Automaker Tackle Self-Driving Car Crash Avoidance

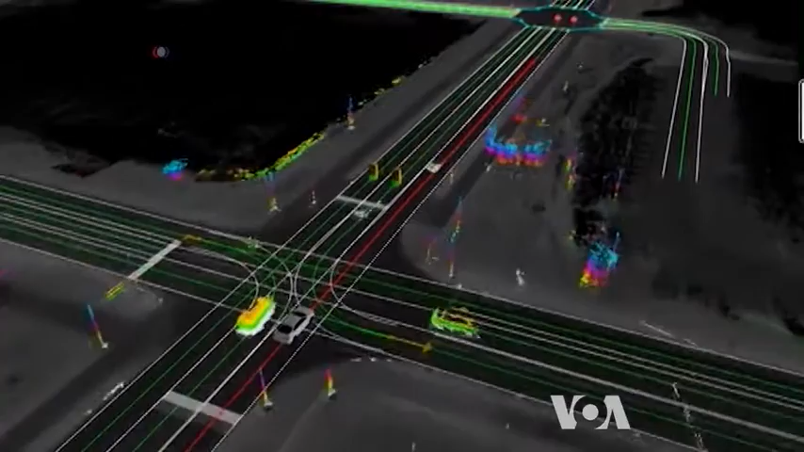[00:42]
calculate speeds and distances of other vehicles and can react much more quickly than humans.